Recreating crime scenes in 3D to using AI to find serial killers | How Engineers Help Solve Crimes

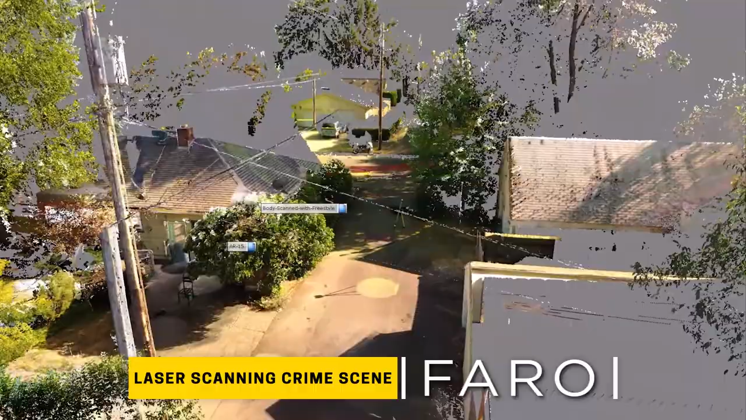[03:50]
the final product is similar to google street view you can walk through the street